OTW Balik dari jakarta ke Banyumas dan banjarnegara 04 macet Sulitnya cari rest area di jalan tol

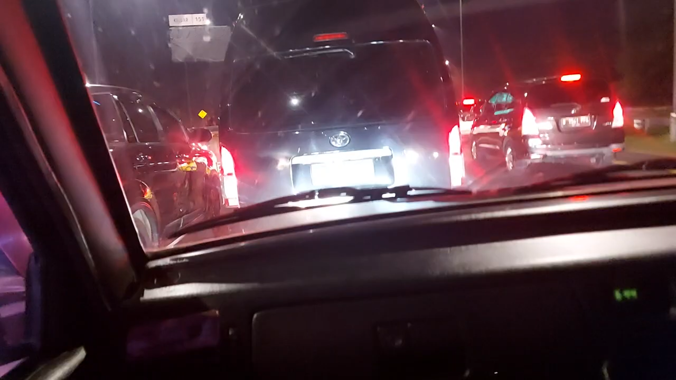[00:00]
Oh iya dikurangin Terus dikurangin Runtusan jadi macet
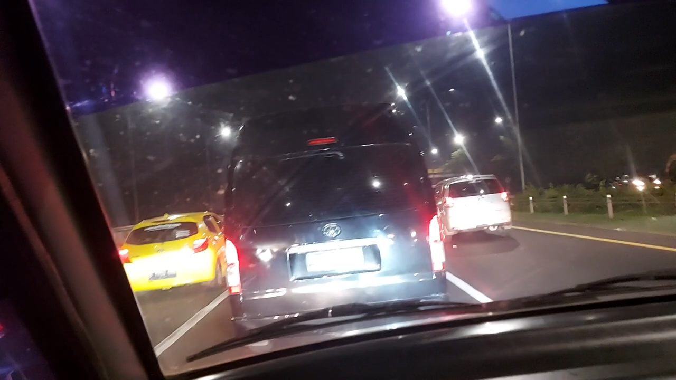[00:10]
Ano istirahatnya itu biasanya sudah bunuh Masih di depan ini Tadi kan patwalnya sudah maju Kalau jalan tol macet Bagaimana sih Di sebelah sana ada Jakarta Lancan Lumpuk
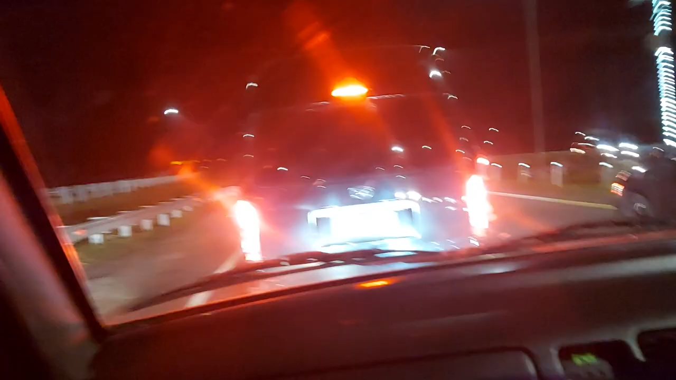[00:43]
Lumpuk akhirnya Orang gak tertip sih Kalau tertip kayak saya begini Di tengah ya tengah Lumpuk akhirnya Lumpuk akhirnya Terima kasih